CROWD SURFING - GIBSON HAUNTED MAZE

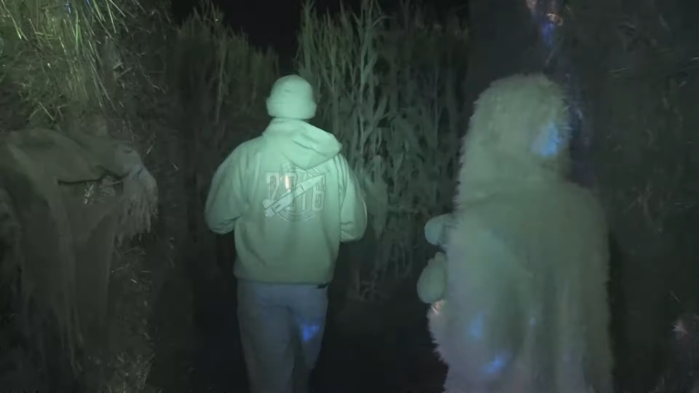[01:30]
Just the sound alone scares you? Well, because I don't know who's holding the chainsaw. You know what? This what? Is, like, scarier than most because...
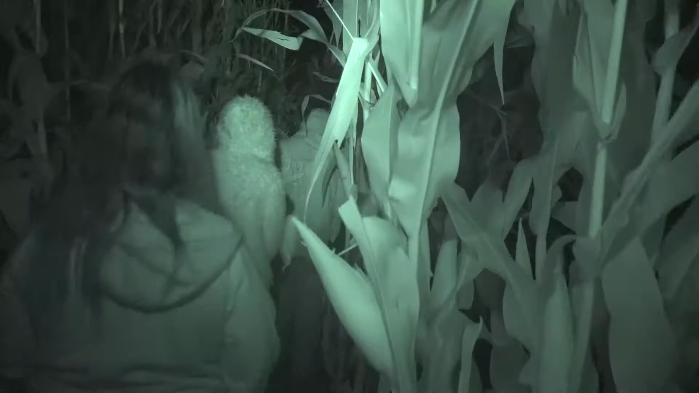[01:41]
It's this, quiet. This Farrell. Corn is tall, too. Remember the other ones we were in? It was so loud. Oh, yeah. Well, other than the chainsaw, it's pretty quiet. There's a light up here.
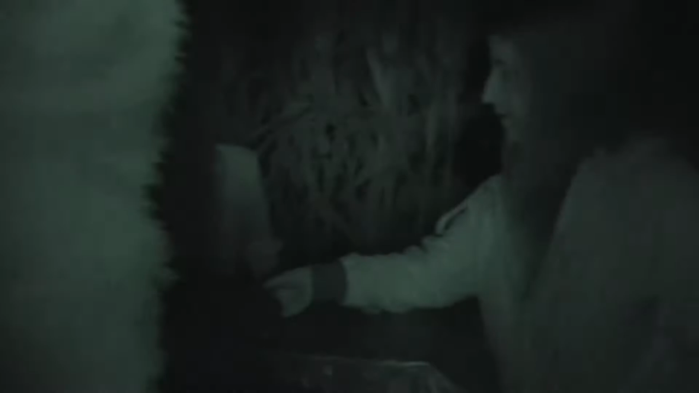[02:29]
Intestines on special. Oh, she's eating it. It's disgusting. She's going to give herself hyperventilating.
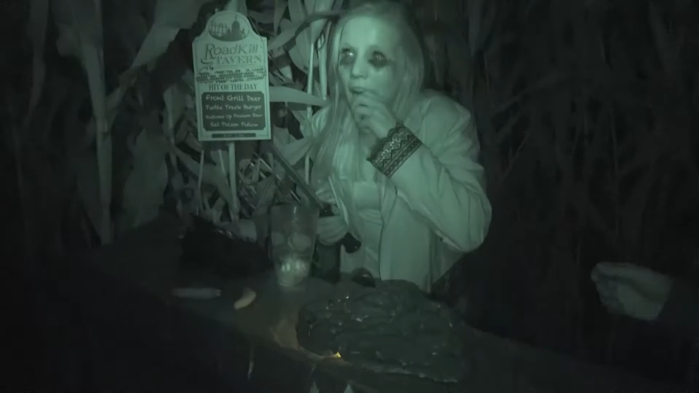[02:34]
What are you eating? I can barely see you. She's eating intestines. I'm eating you. That's what I mean. What is...
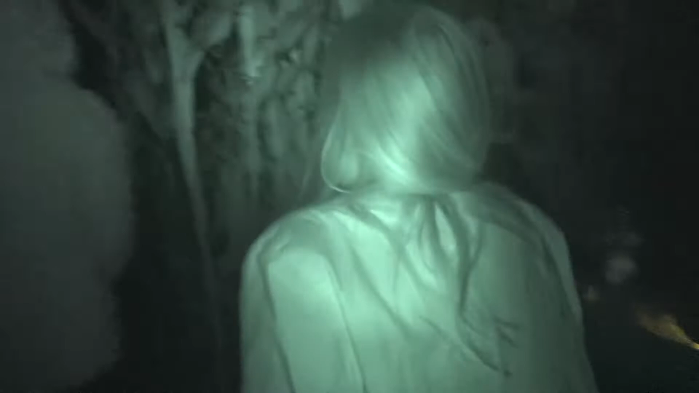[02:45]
I keep following you, Amy. She's right behind you. Is this the right way? I don't know, but she's behind you. Don't I stop. I don't care. Oh, okay. This is the end. This, you know what? This is a dead end. We can't go anywhere. She has us now. Yeah.
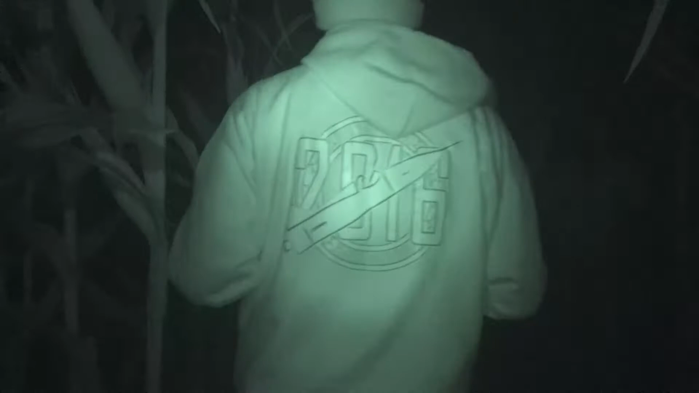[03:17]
I love it. Okay. Oh, this is where we're supposed to go. Oh, this way. Hey, thanks for the... She was a diversion.
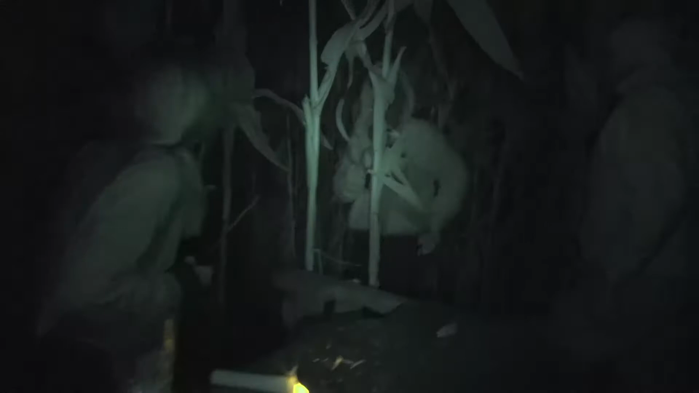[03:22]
Thanks for not eating us. Diversion. She was into it, too.
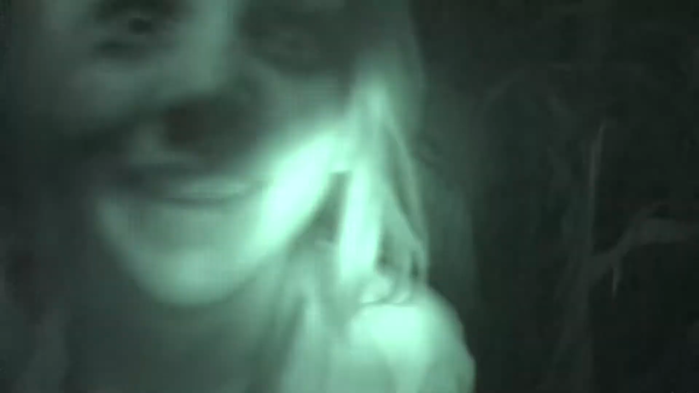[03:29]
I thought she was going to actually hyperventilate. Because even when you're acting, you know, you're breathing... Farrell, isn't this scarier?
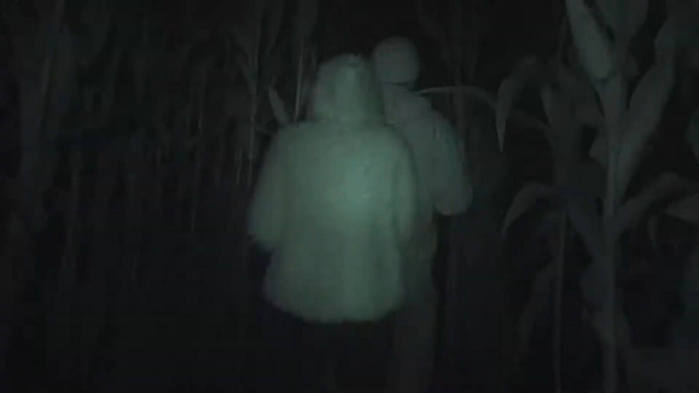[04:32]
Oh, there's stuff right there. Oh, geez, it scared me.
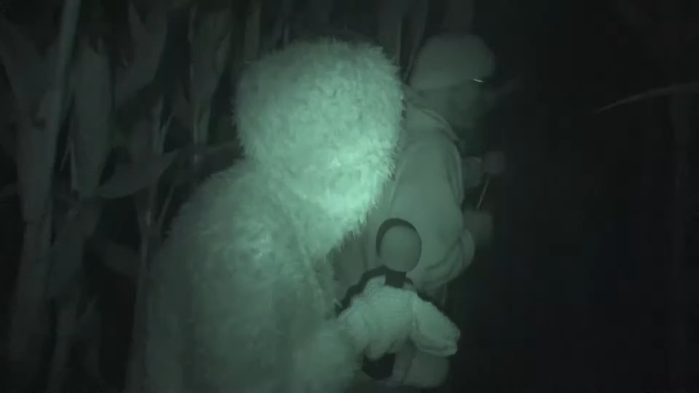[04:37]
I still can't see what it is, though. Where are you scared and you can't even see? See it right there. All right, I'm just going to walk right up.
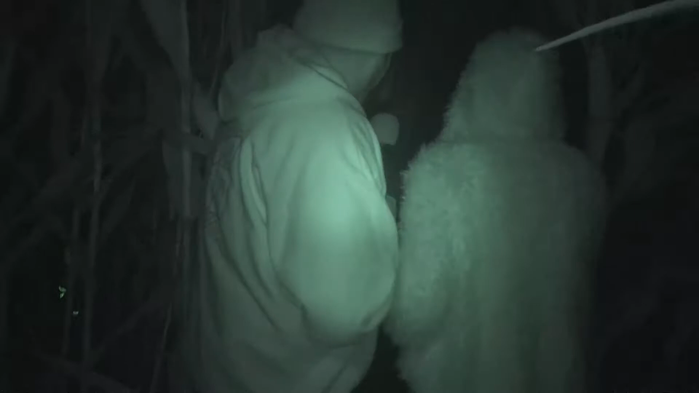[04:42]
Hello, can I interview you for a segment? There's another one. There's wow. Two of them. Oh, gosh, that face. See? Right there.
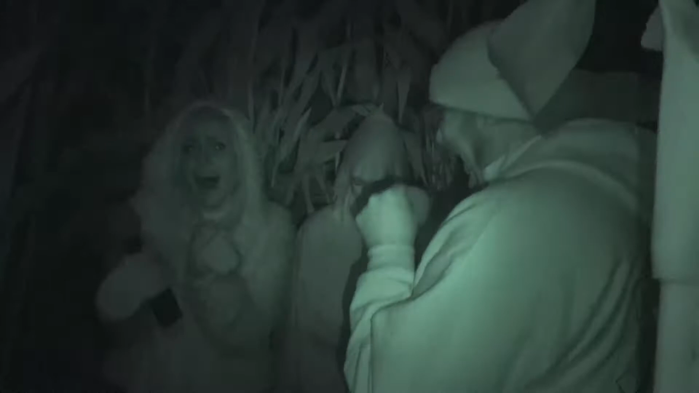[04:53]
Hi. I already know what you look like, and for some reason, your face is freaking me out. I'm going to go. This is a
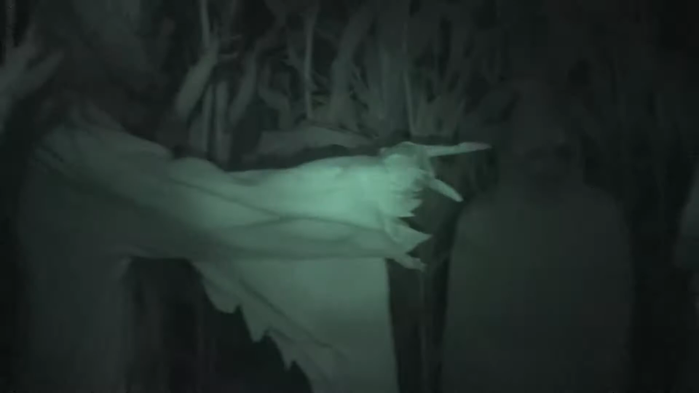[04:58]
wrong way. I'm gonna go towards the light. I bet you 100. Don't go toward the light, Amy. I bet you 100 bucks this is the wrong way.
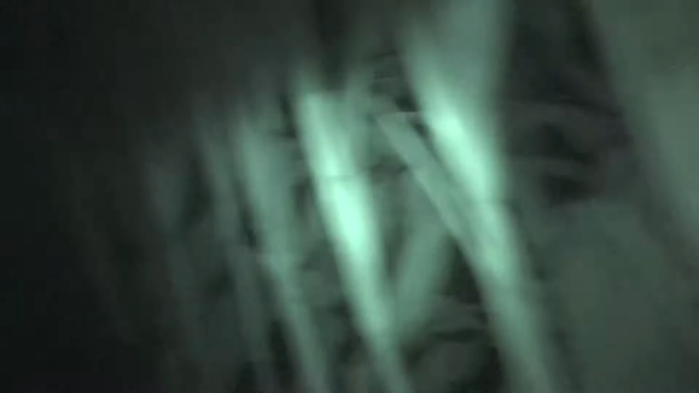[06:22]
Is this really a dead end? No, it's...
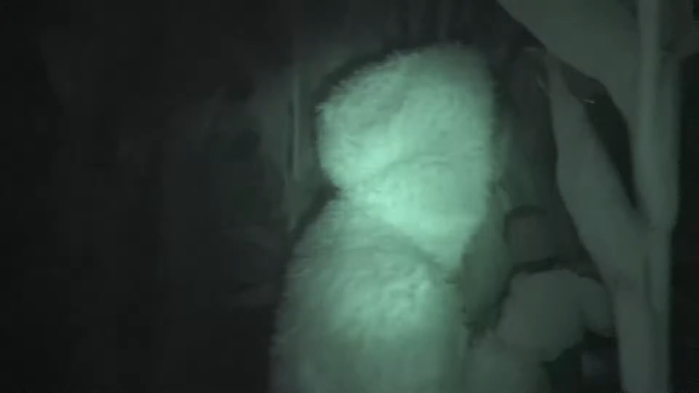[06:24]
keep going. The scariest part is this is actually Corinth. Because it's so quiet? No, it's real. Yeah.
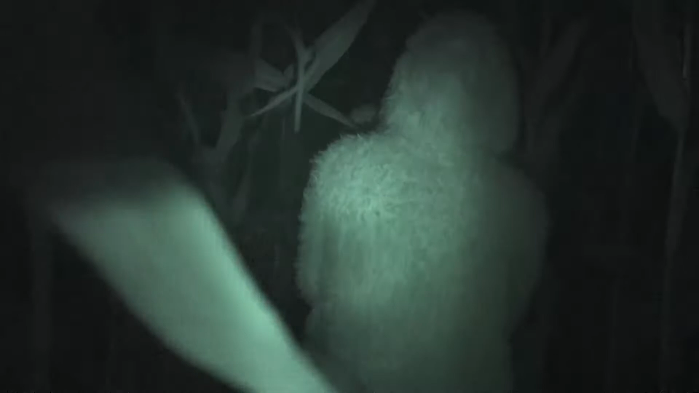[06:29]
It's like... And it's tall. Corinth. So what if some of these people are like just...
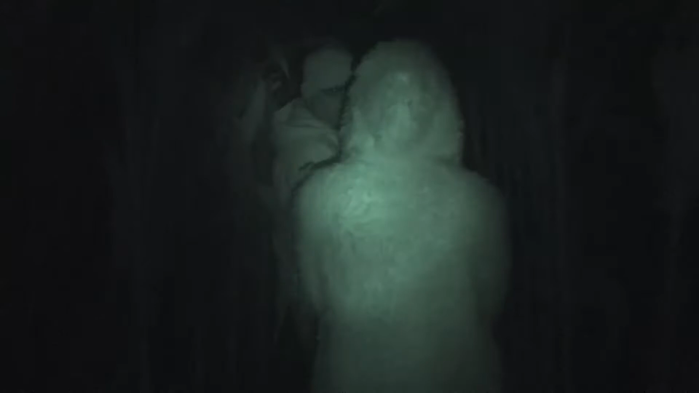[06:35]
like they just hide out here all year round and wait for their chance?
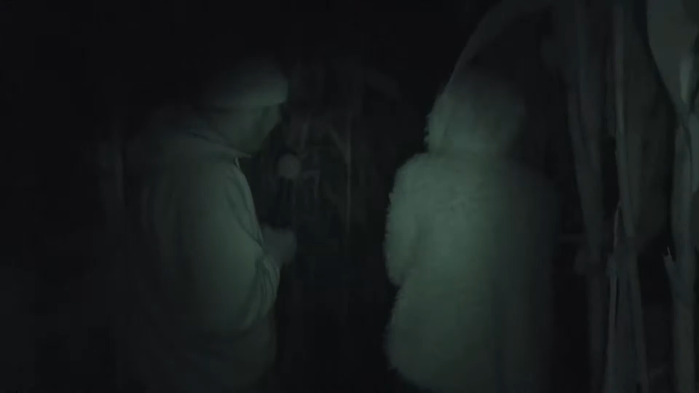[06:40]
Maybe. Maybe they do. Maybe they do. They're behind us!
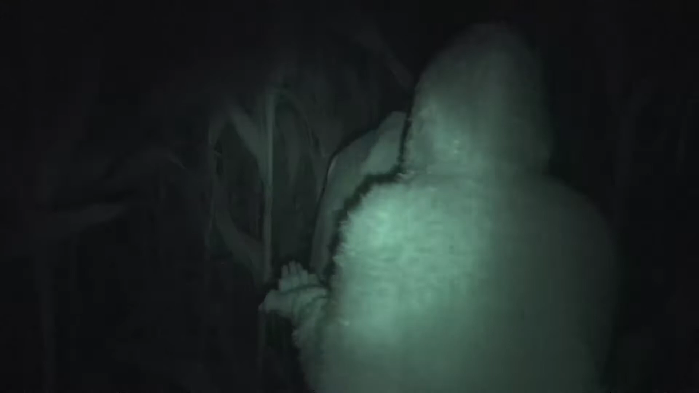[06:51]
I don't know why this place freaks. It's because I feel real entities here. And that's in the way... The corn fell over or something. I don't know. Okay, this doesn't make sense.
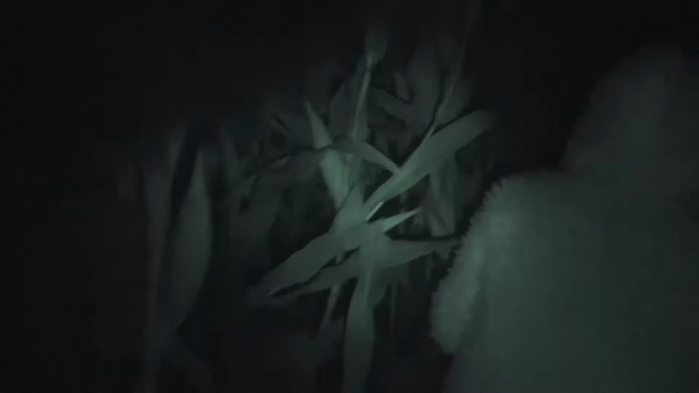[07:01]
Oh, I almost fell down. Feral, this yes. doesn't make sense. What? Well, the fact that this is...
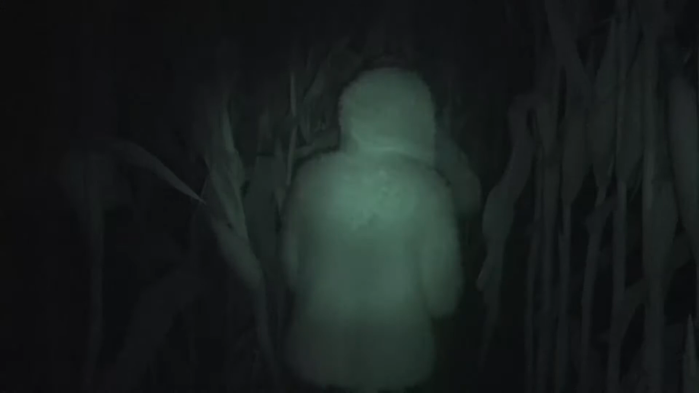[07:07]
people come through here, but it seems very uncharted. Like, very... hello?
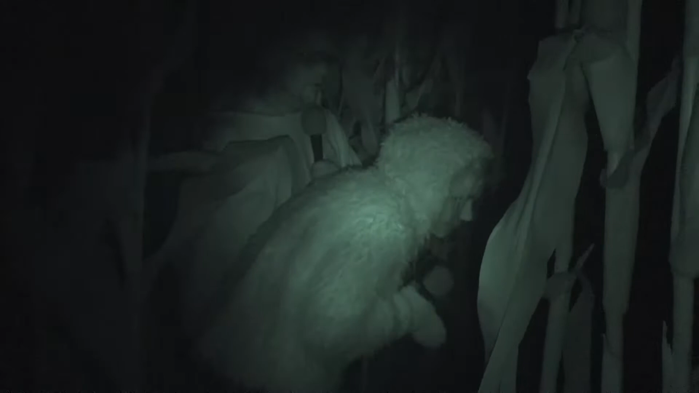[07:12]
There's nobody here. They come up behind me. I can't see anything. I'm so terrified. It is dark. And it's outside and it's real. There's nobody here, Amy, I promise.
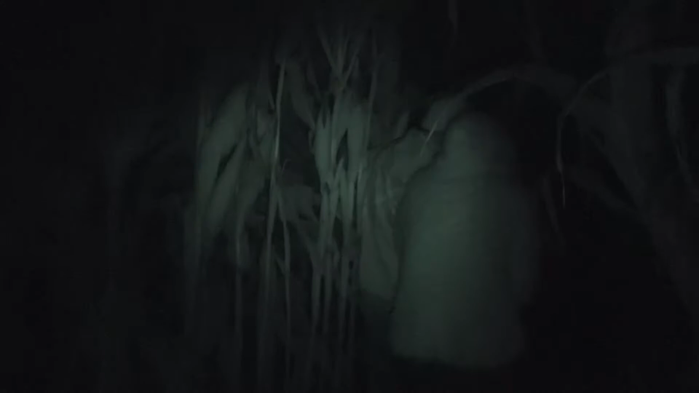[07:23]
What? I hear you. You don't hear anything. Did you hear that? It sounded like... I really can't see much.
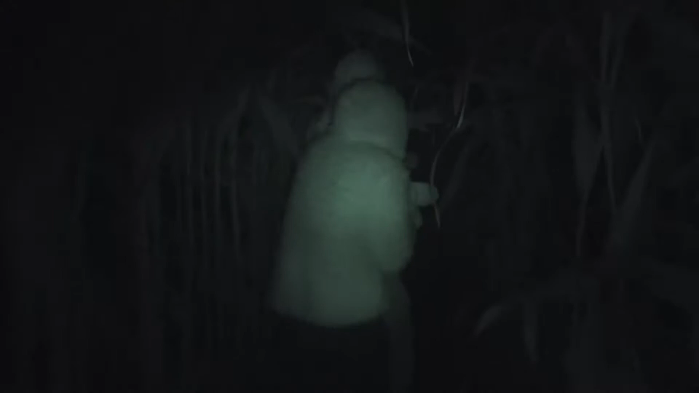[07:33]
I'm putting the microphone into the corner. I got you. I see you following me.